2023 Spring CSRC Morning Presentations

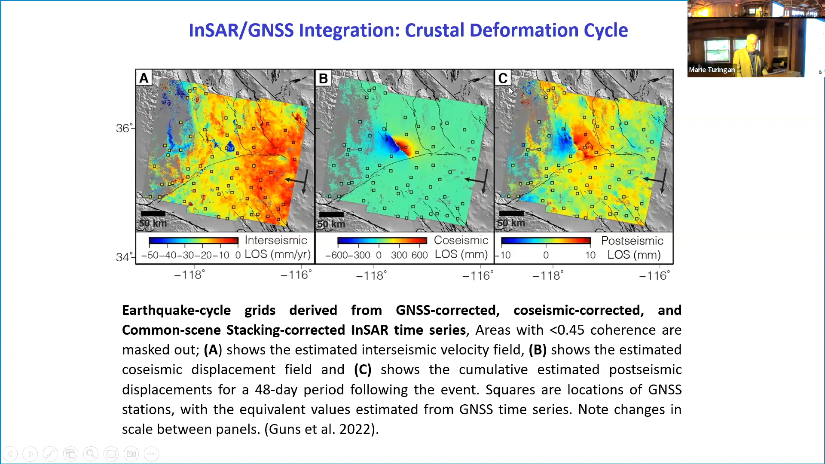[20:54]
So by integrating the two systems, you can identify these features and get a higher spatial resolution for the grid. Here's an example of subsidence in the
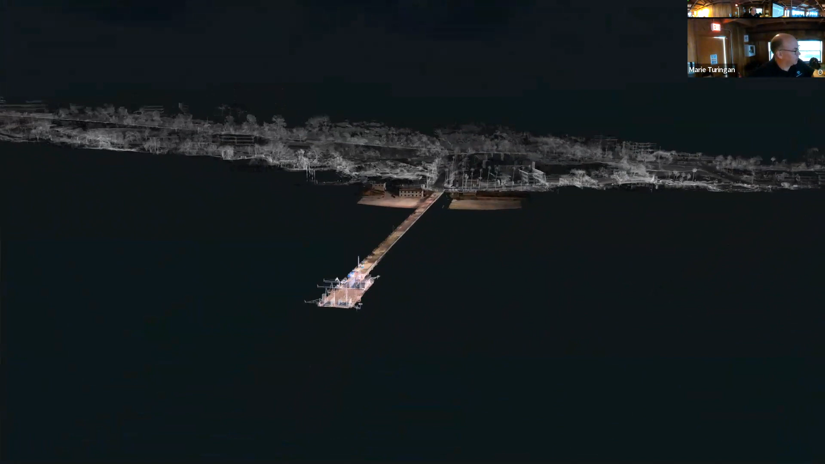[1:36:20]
And with 500 setups, we scanned all of Scripps and SIO and the peer as a result of the network.
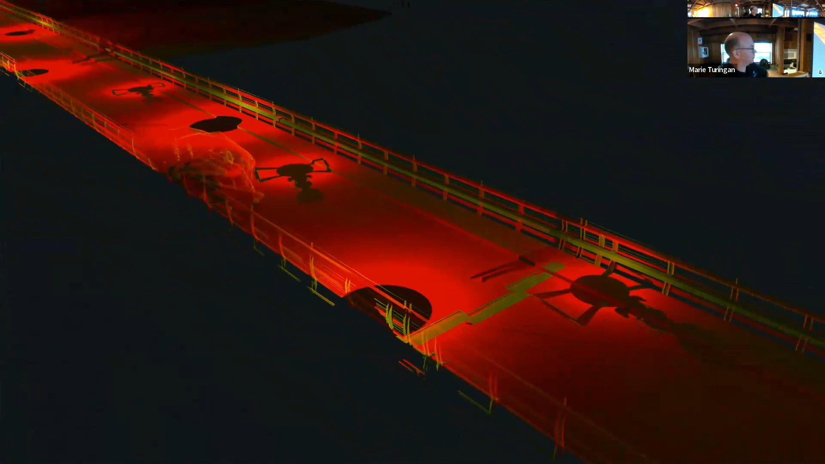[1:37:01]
the challenges that we had as we surveyed through this whole project. And then going up to the height changes and so forth.
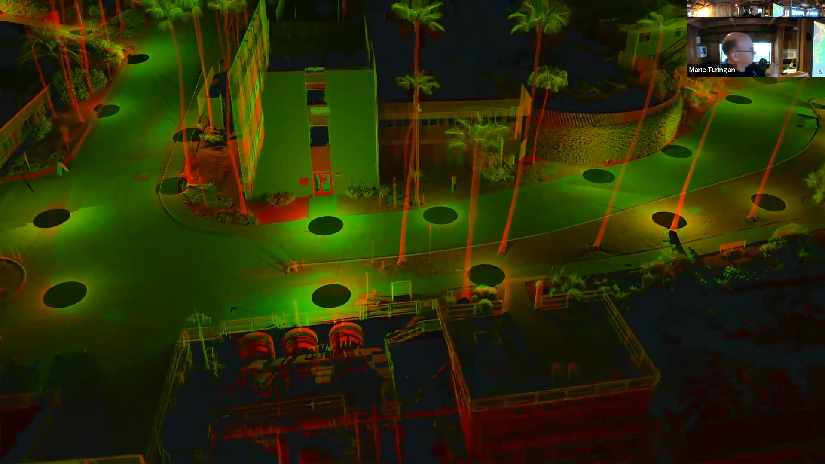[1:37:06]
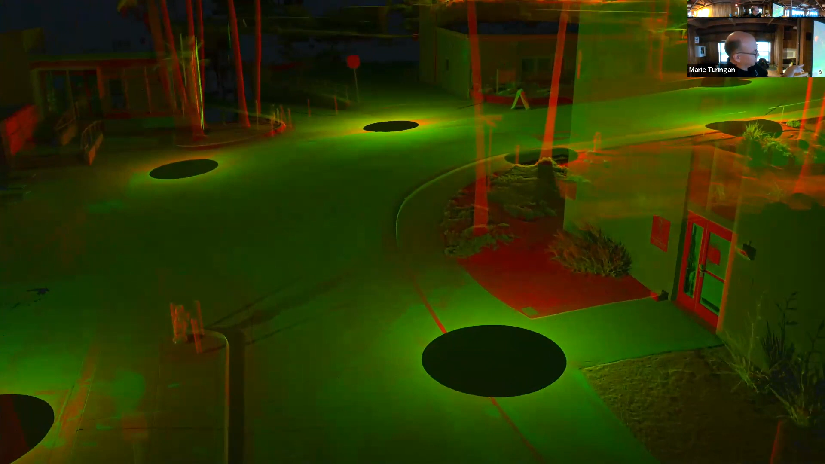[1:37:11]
So, and then this is where this benchmark right there is the primary one that was the old tide gauge one.
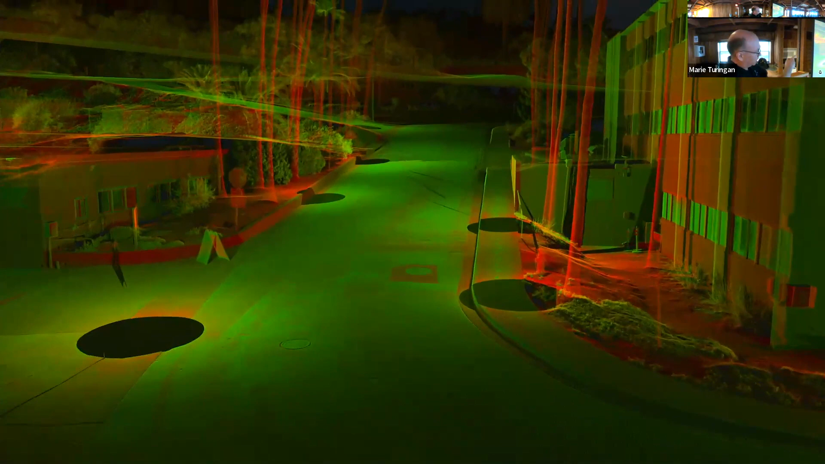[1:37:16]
So we got that one locked down really well right now. And then we have the old director's house.
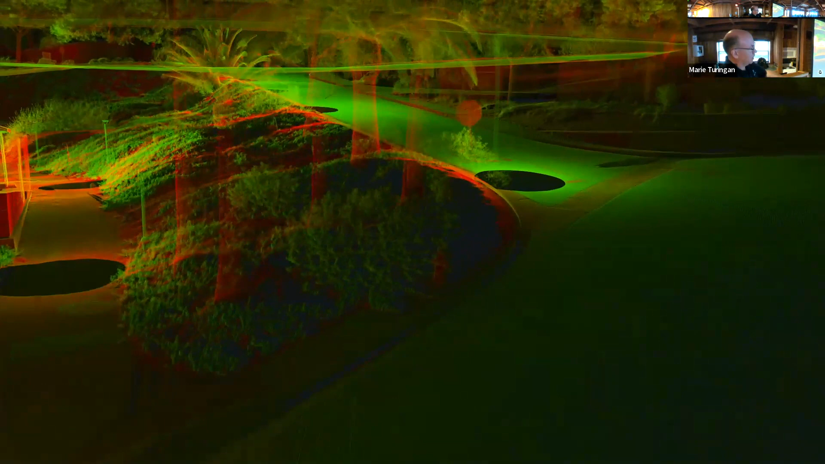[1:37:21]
And then we go up to the entranceway of Naga Way and then head up towards the fisheries.
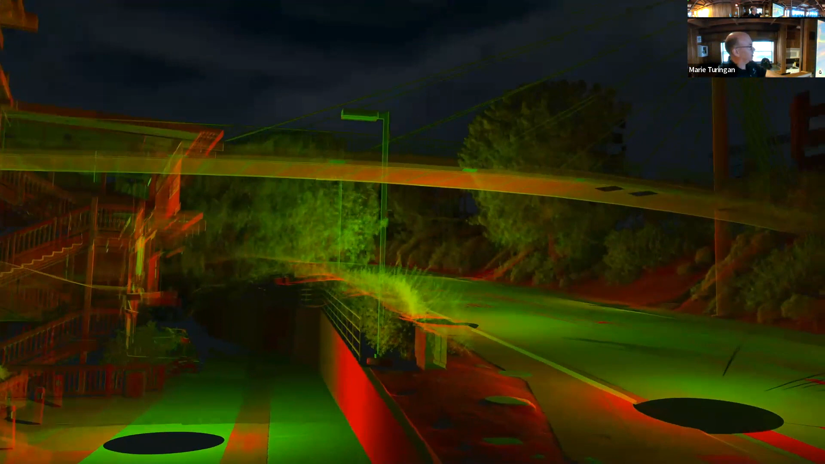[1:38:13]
This, here's the bridge up here in my office. We tried to do a quick token look at the offices, the CSRC, and then we continue up the road.
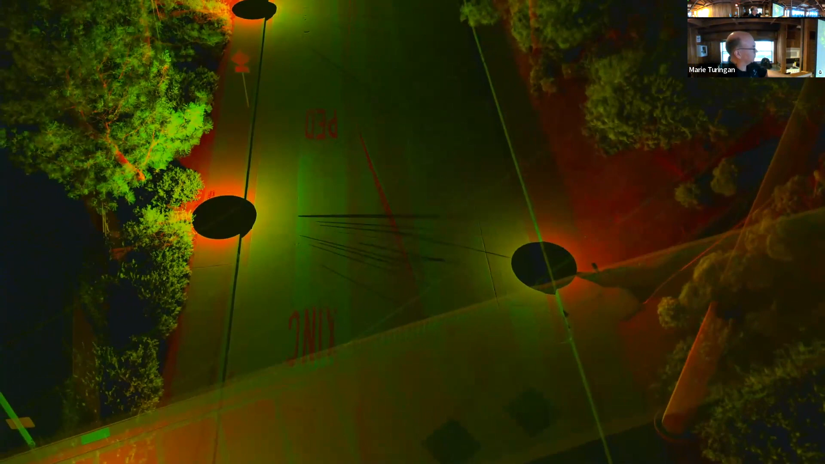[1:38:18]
So this, like I said,
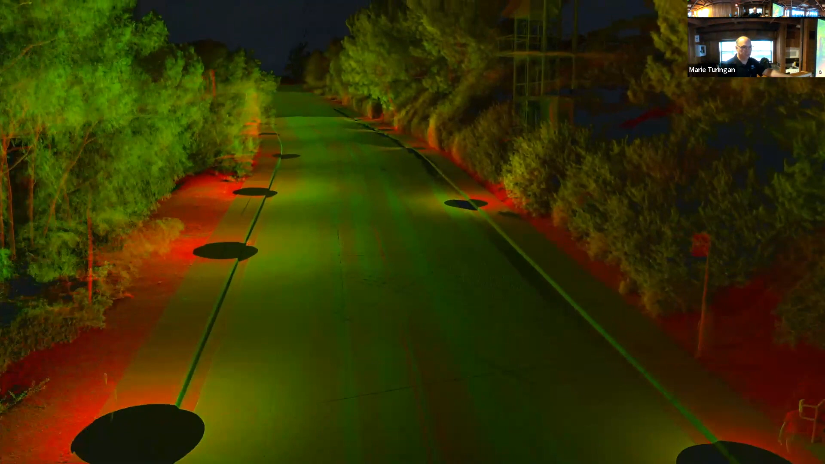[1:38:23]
there's 400 feet of elevation change from the primary benchmark up to this mark right up here.
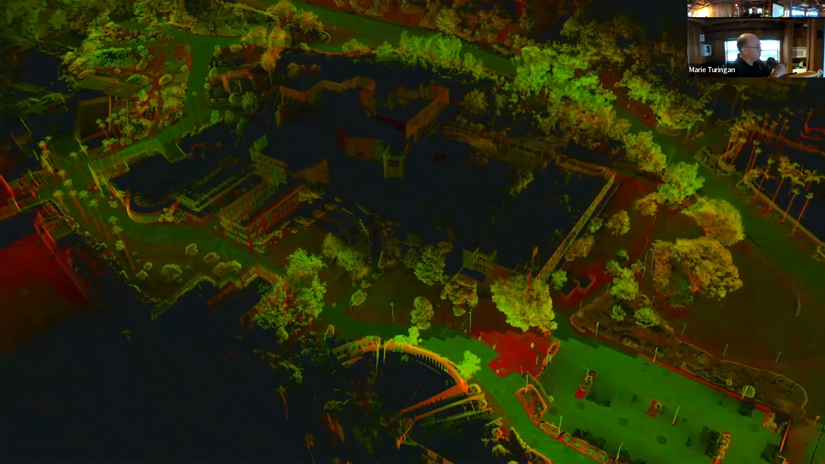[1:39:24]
And they managed to actually scan Black Beach before the collapse and after.